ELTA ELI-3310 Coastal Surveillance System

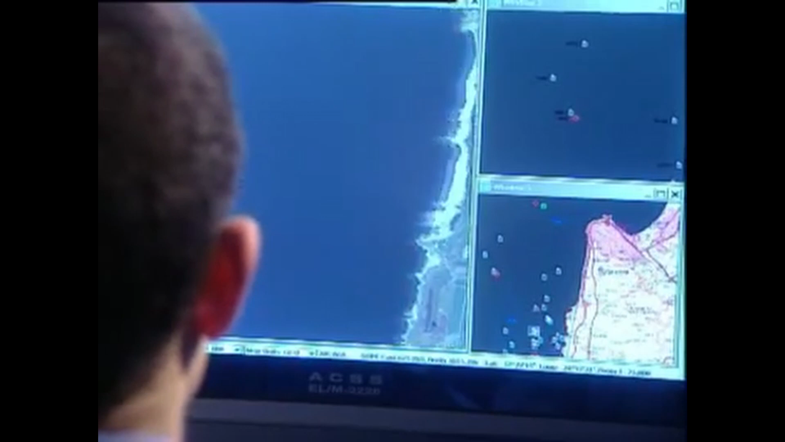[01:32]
The control center tracks the target and directs a coastal surveillance boat to identify the suspect target.
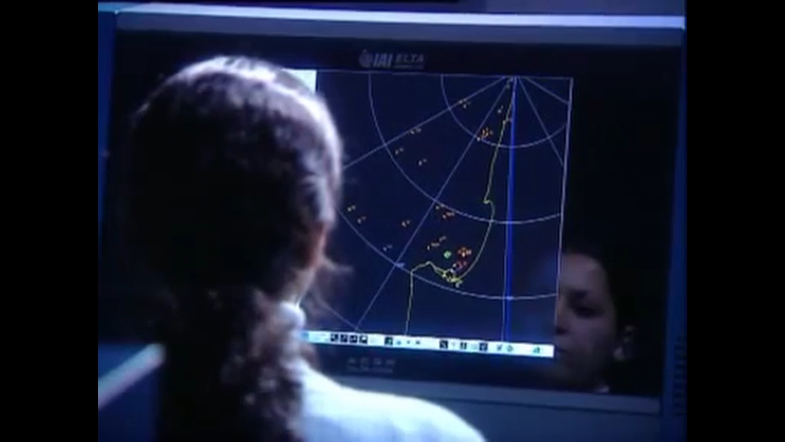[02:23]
The radar, which is correlated with the comment system, instantly locates the boat and guides coastal authorities to the illegal boat.